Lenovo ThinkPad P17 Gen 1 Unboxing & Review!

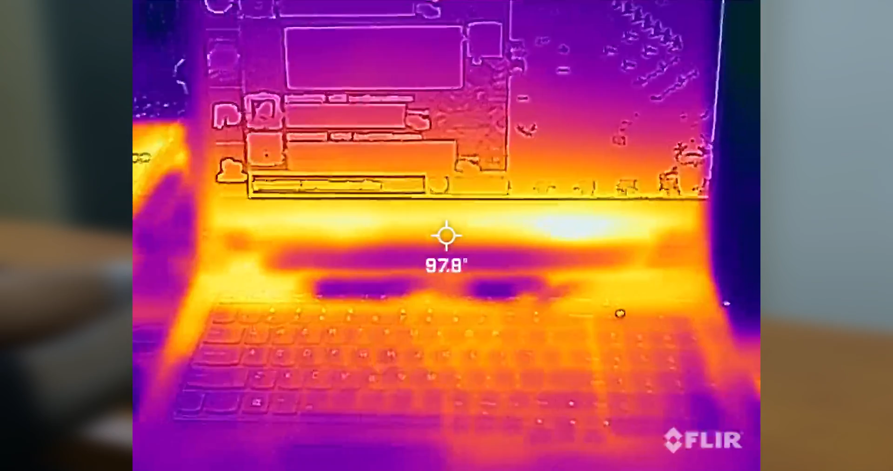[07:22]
But when I measure the heating, it was always around this area right here and it's between 98 to 102 degrees so it does get hot. I did not notice any fan noise. Probably I just didn't pick it up.